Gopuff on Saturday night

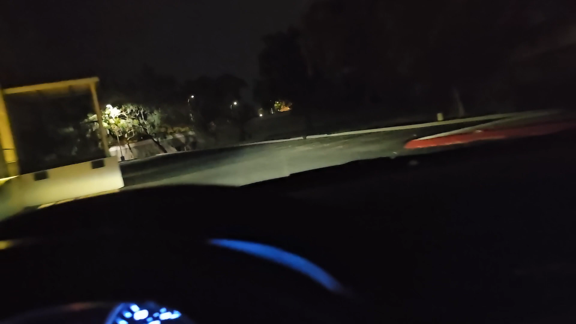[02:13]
all right we're pulling up to the go puff and no orders yet last time i got the order like a mile away so it must be
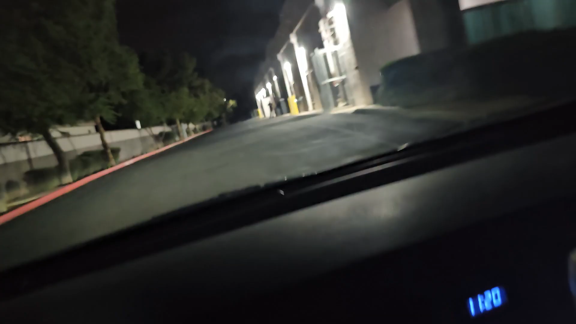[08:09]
all right i'm back at the go puff
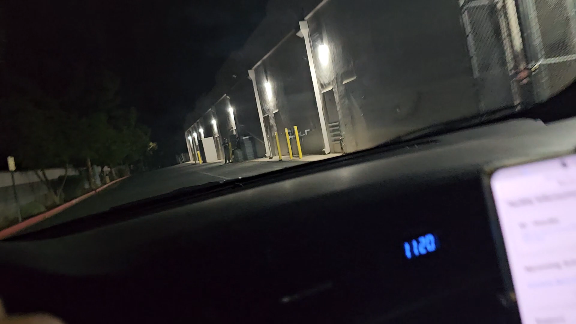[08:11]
no order coming through yet see if there's other cars